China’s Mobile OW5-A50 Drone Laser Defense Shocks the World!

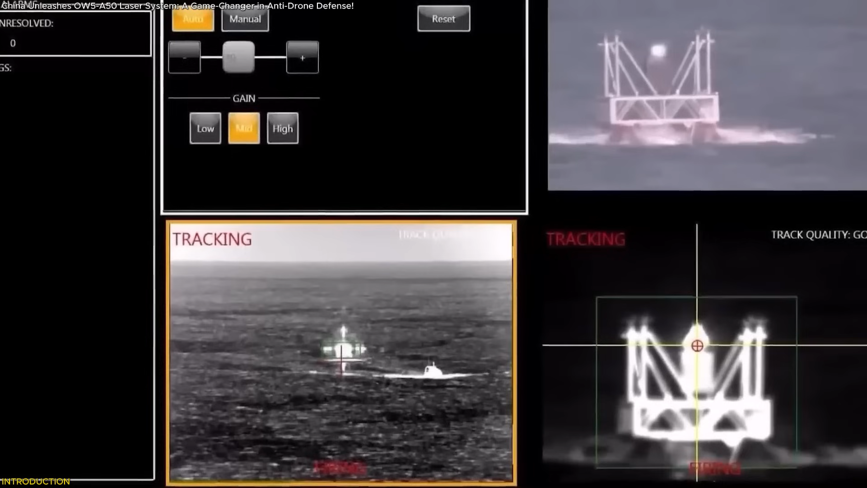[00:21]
and why it could change global defense forever.
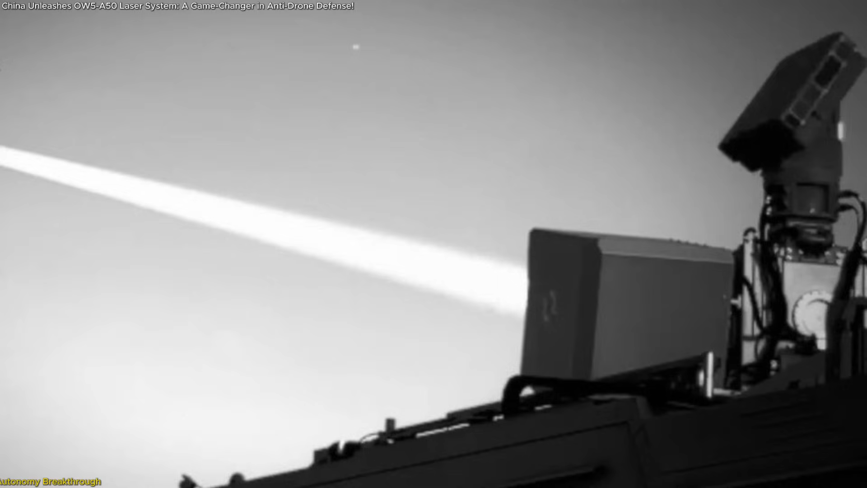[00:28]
Imagine a laser defense system that doesn't need a power truck, support crew, or hours to set up.
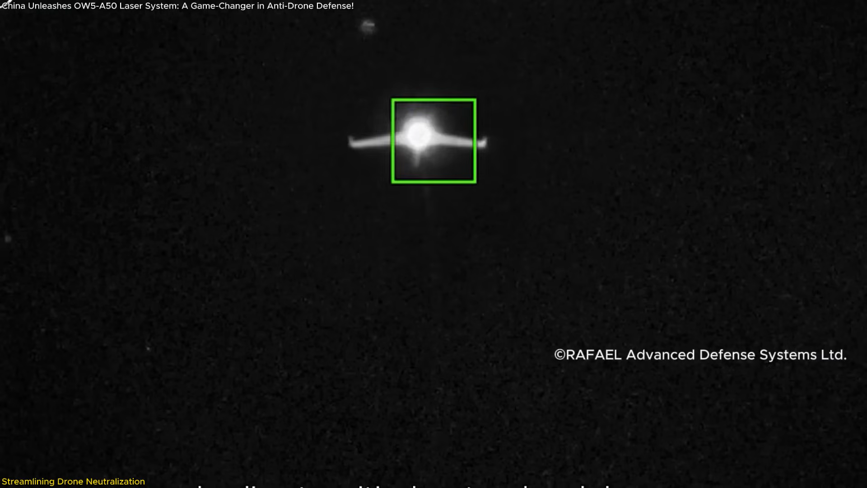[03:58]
When a drone is disabled mid-air, it either falls inertly or burns up partially on descent.